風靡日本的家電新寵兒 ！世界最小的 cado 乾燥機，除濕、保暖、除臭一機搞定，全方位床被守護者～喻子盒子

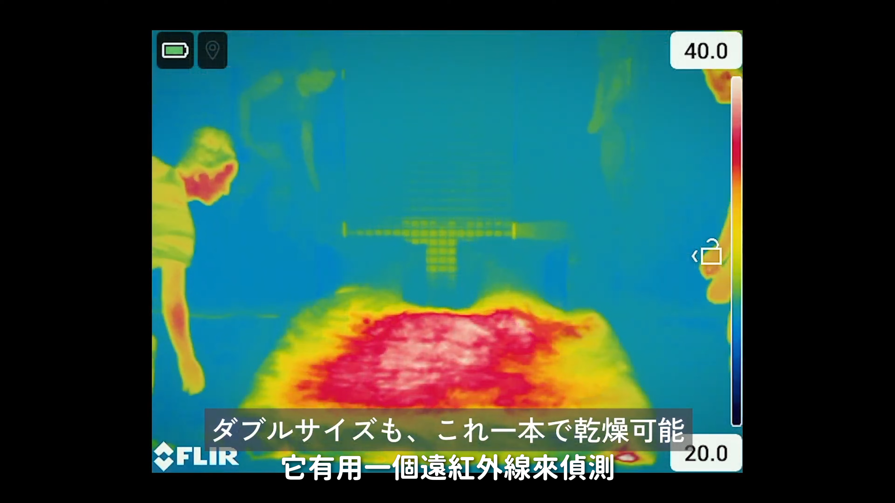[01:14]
有用過一個遠紅外線來偵測